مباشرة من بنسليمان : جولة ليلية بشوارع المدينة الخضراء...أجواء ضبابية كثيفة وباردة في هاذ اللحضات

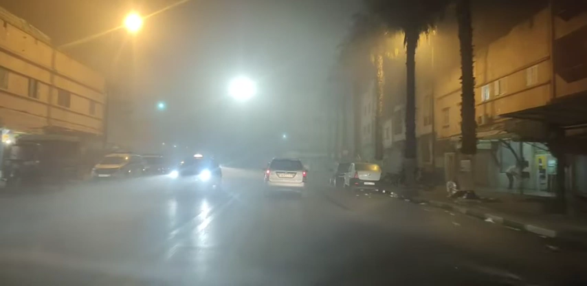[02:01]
مساء الخير مساء الورد مساء الياسمين ضباب كثيف متابعينا الكرام في هات اللحظات بمدينة بن سليمان انتم متابعينا كيفدير جوا عندكم في مدينة ديالكم
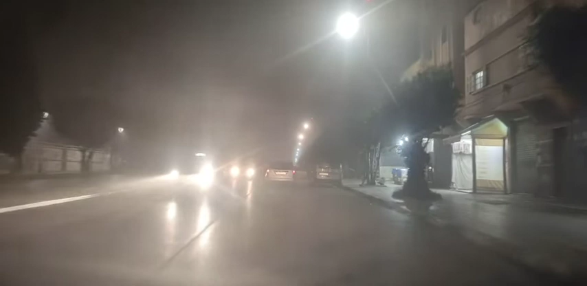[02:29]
روميو السلام عليكم السلام رشيد لمزا بيت احياليك اخويا لان متابعي كرام جوا ليلية ضبابية في هات اللحظات كيفما كنتشاهدوا معنا فهذا البت المباشر ضباب قوي وكثيف في هات اللحظات متابعينا الكرام كيفما كنتشاهدوا معنا فهذا البت المباشر
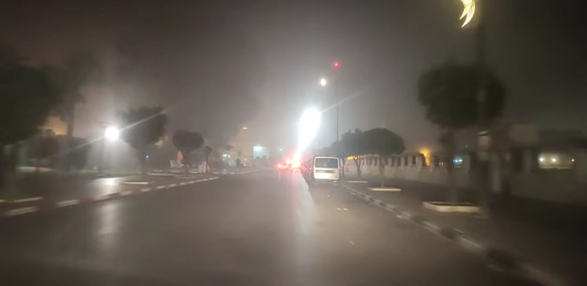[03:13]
مساء الياسمين لكل متابعنا الكرام لكل متابعي قناة شوف تيدي اجواء ضبابية أجواء ليلية ضبابية كثيفة فدأتنا متابكة ضباب كثيفة
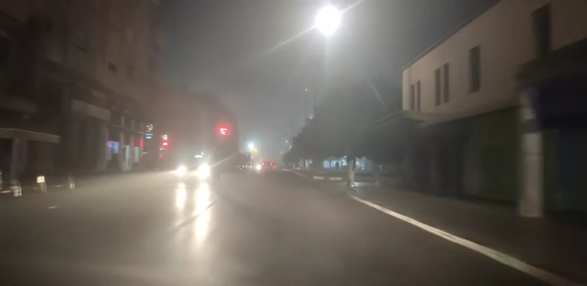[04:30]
إذا متابعينا الكرام متابعي قناة شوف تيفي بن سليمان نعم كذلك بن سليمان اسماعيل برشيد في الدبابة كذلك أخي اسماعيل إذا ضباب كثيفة بمدينة بن سليمان اسماعيل برشيد نعم